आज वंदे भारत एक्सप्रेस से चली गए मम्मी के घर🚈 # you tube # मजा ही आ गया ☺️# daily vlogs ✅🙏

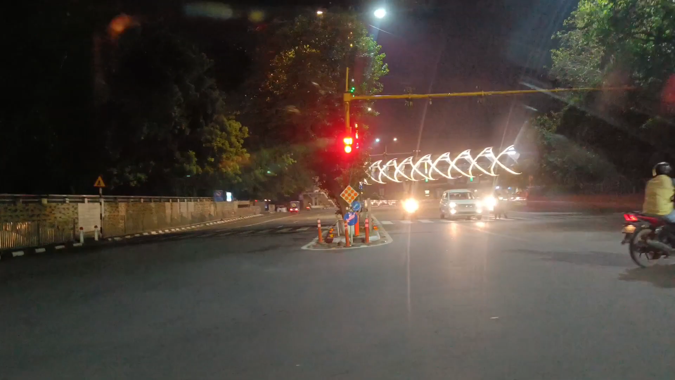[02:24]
पर गद देखिया कितना ब्यूसिफुल लग रहा है इसमें अभी सीडस्टर ओगे यह हो आप यह पर यह पर तो रहता ही है
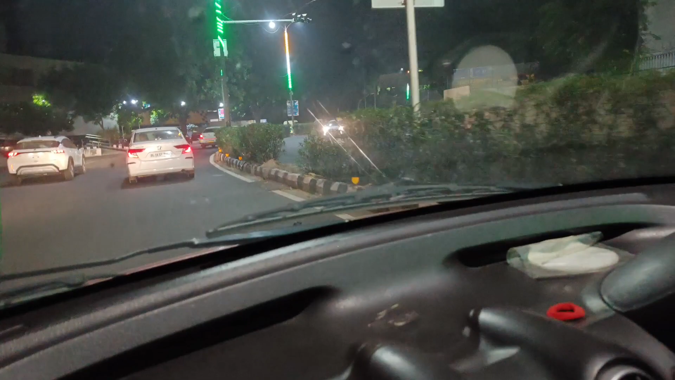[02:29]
म्ल przepलों बहुत ज्यादा रहता है इसमें bees Shirin को आपि सब ओफिश्य हैं बड़े बड़े
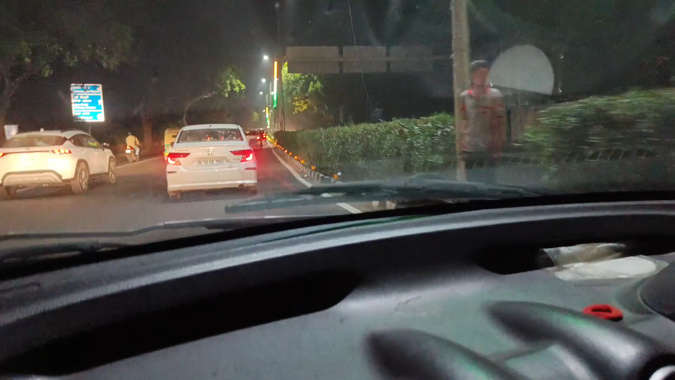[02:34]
तो यह देखिए यहाँ पर कितना त्रैफिक है
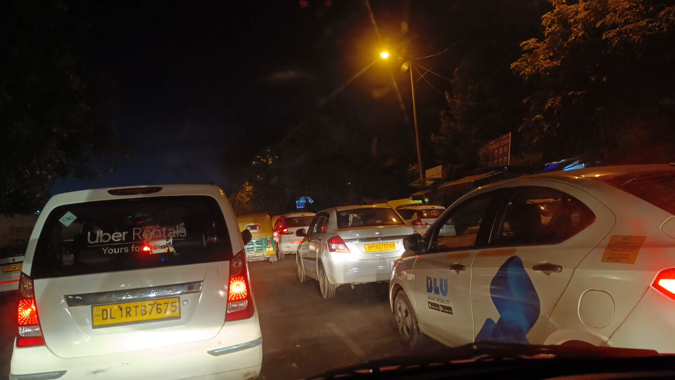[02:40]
यह एक स्टेशन है जिस वजह से यहां पर ट्राफिक है तो मैं आपको बताई देती हूं कि यह कौन सा स्टेशन है यह है न्यू डैली का रेलवे स्टेशन यह दीकर हो गई है एंट्री है तो इसलिए यहां पर बहुत ही ज़़ा रश्रत है कितना ब्यूटिफुल लग रहा ह